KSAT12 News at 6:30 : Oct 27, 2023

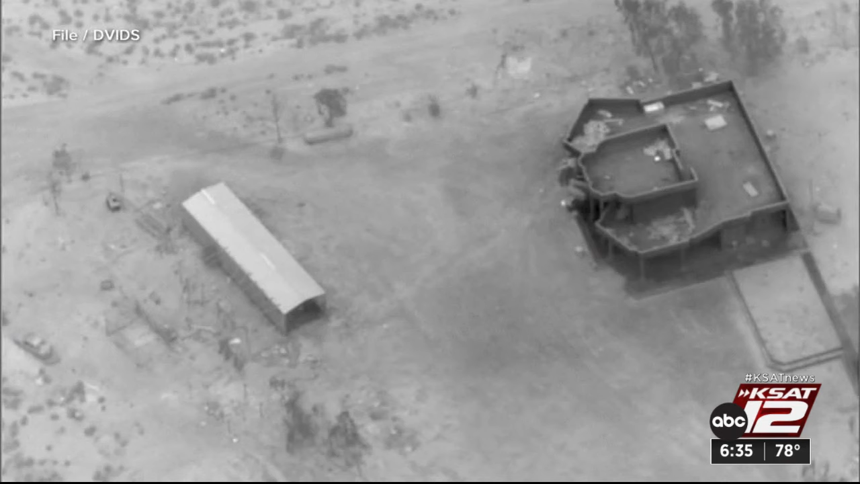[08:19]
military forces at an airbase in Iraq, a move that comes just hours after another U.S.
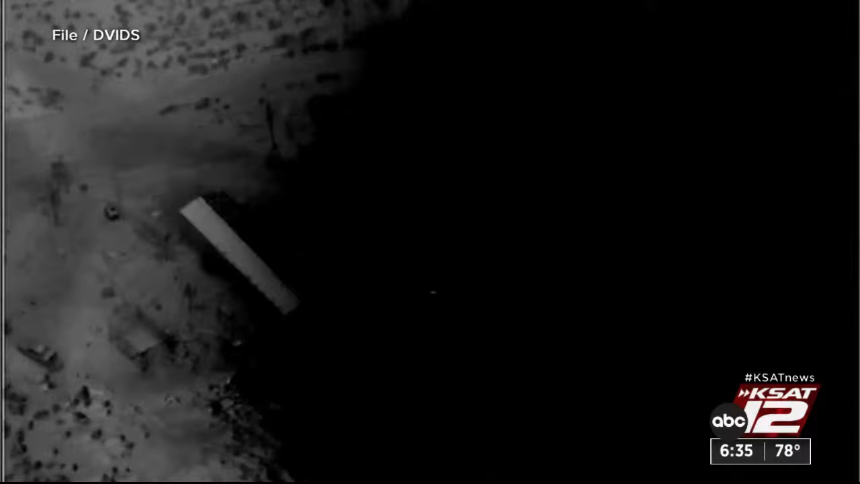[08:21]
strike in the region. After at least 19 attacks on American personnel and bases,
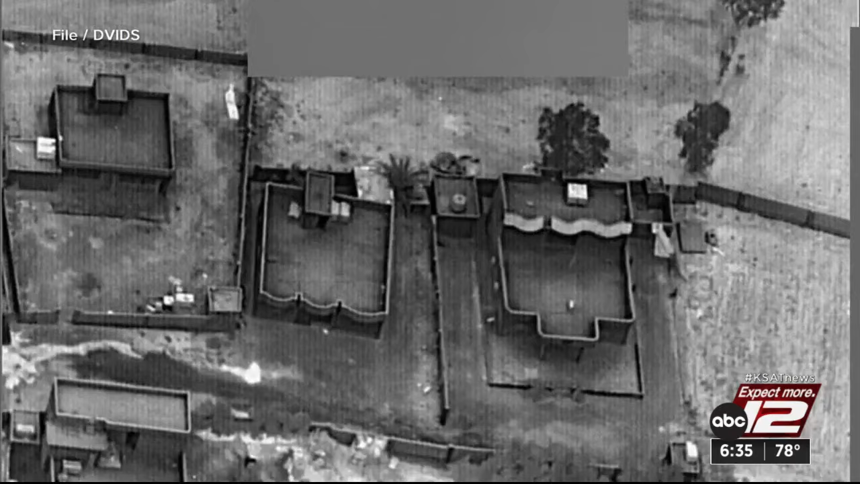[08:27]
the United States struck back at facilities in eastern Syria on Thursday linked to Iranian-backed militants.